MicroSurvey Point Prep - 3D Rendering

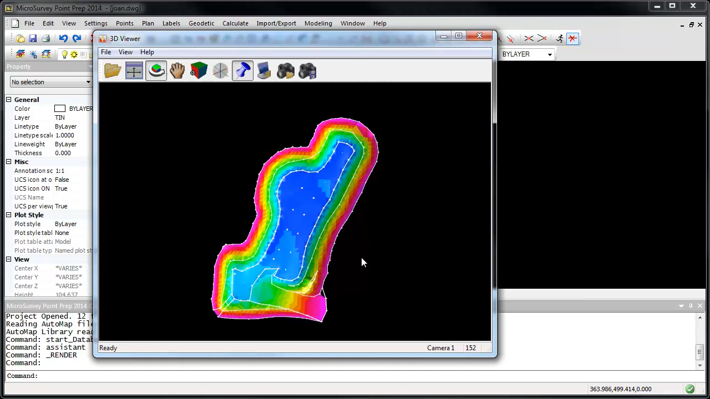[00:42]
To open the 3D Viewer, click on the View menu, Rendering, and choose the Render command. Manipulating the view is easy. Double click on an object to set the pivot point, then drag your left mouse button to orbit the view around it. Roll your mouse's scroll wheel in or out, or drag your middle mouse button. You can save your current view by clicking on the Save Camera button, and if the view has changed, you can jump back to it by clicking on the Reload Camera button.
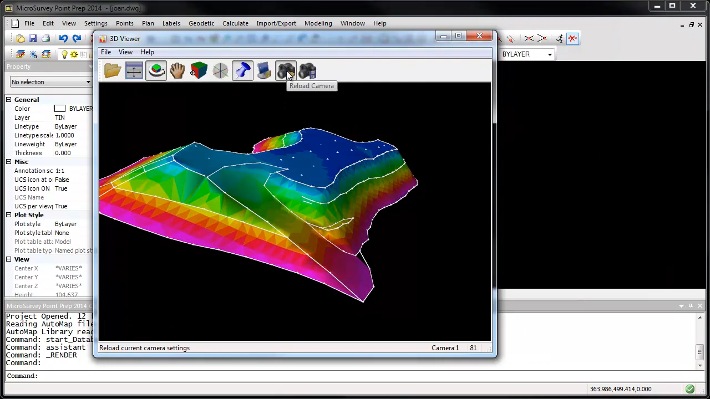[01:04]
In fact, you can save up to 10 different camera views and switch between them using the View active camera menu. You can return to a top-down view by clicking on the Preset Viewpoints button, and double clicking your middle mouse button will show the entire model.
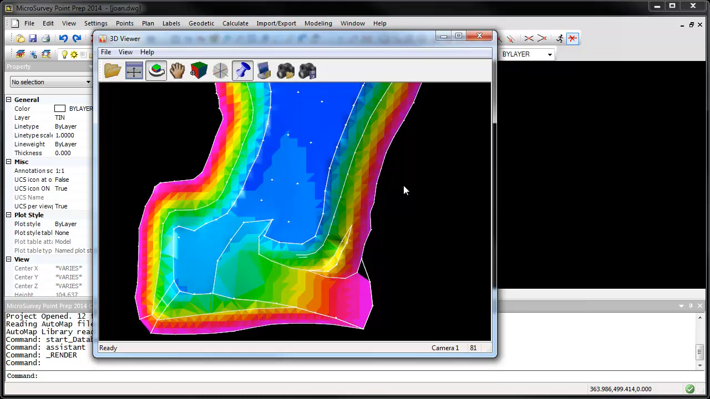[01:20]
Camera views can also be defined in your drawing by going to the View menu, Rendering, and Insert Camera.
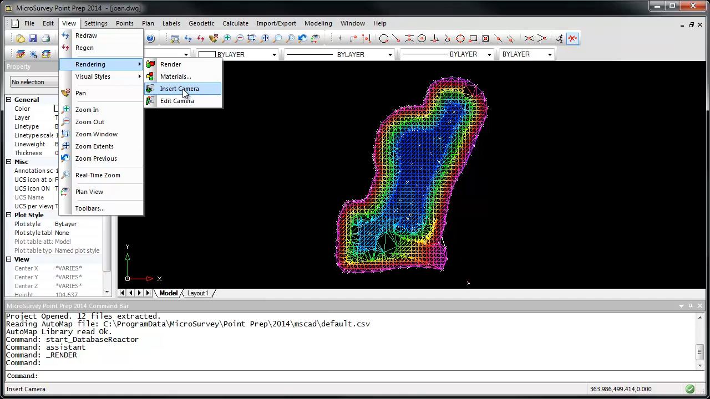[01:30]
Let's snap the camera point to the bottom of the ramp, and we'll snap the view point up at the top of the ramp.
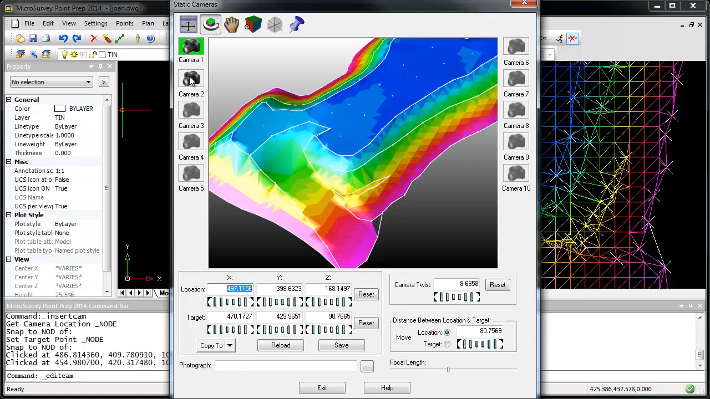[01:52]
I'm going to go to my second camera, and for example, let's move the elevation of the camera point up off the ground a little bit. You can apply a material to your model by going to the View menu, Rendering, Materials. I'm going to select my DTM model, and
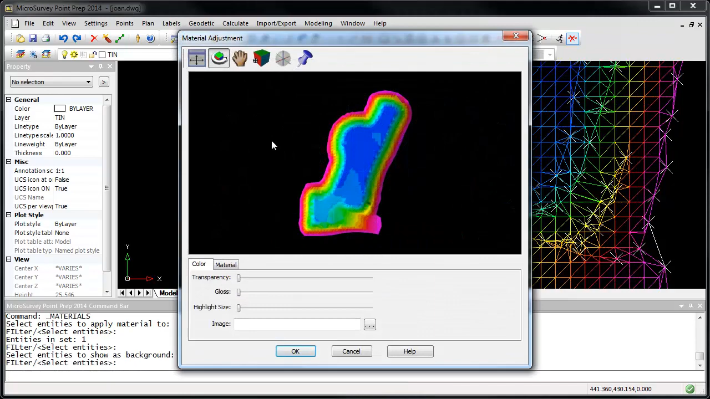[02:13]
I'm going to browse to an image file that is installed with Point Prep. This is a sample of gravel.
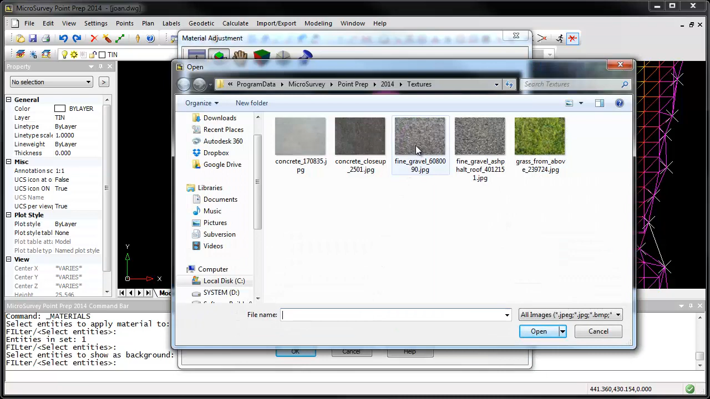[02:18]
Of course, you can select any typical image file. You can see that the gravel image has been applied across the entire surface that we've selected. In some situations, you may also want to apply a partial transparency. For example, if you're working with more than one surface and you want to be able to see through them,
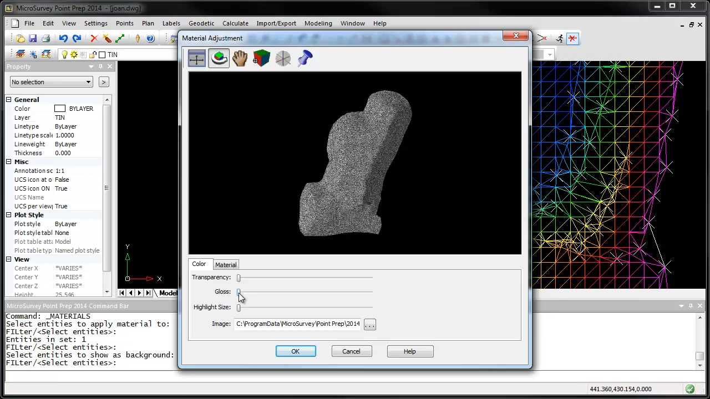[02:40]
or if you're working with a shiny or reflective material, you may want to apply a gloss or highlight to it. I'm going to leave these turned off, and click OK to save that.